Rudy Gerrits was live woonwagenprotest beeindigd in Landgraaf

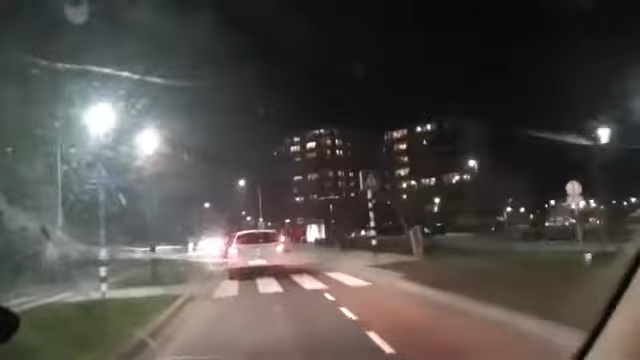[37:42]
We gaan de auto achterna, of de kampeerwagens achterna. We zijn benieuwd waar ze naartoe gaan, gebracht worden.
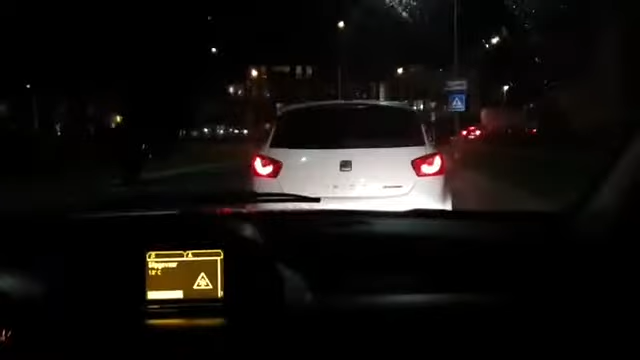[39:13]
Zo, jongens, schiet eens op. Ik denk ook dat ze gewoon naar Van Dongen gaan, hoor. Zullen we toch niet buiten de gemeente hier bekijken, maar ik ken het toch niet. Ja, dan schuift de burgemeester het probleem gewoon naar de volgende gemeente op. En dat hebben we ons ook geprobeerd, dus ik bedoel...
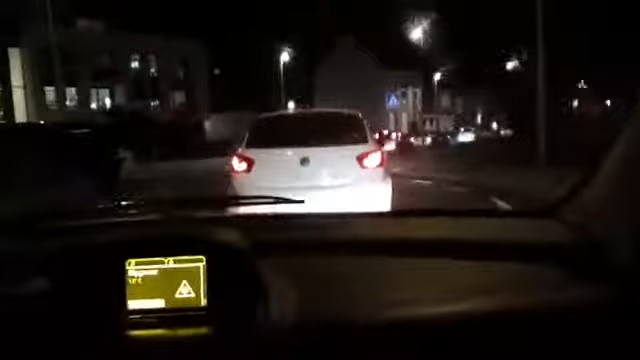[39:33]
Ja, dat doen ze sowieso ook graag, ja. Je ziet de kampeerwagens niet, want die staan een beetje naar voren. Wel voor auto's, een beetje druk op de weg. Gaan
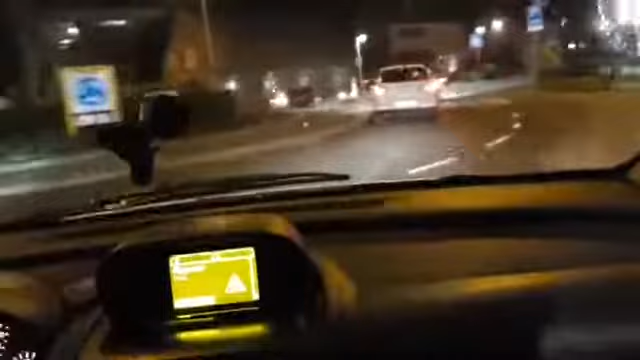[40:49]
Ja, we... Ja? Ik denk dat ze hier zijn, maar ik weet het niet. Ja, die zijn net afgevoerd en we zitten nu achter de coupé-wagens aan te rijden.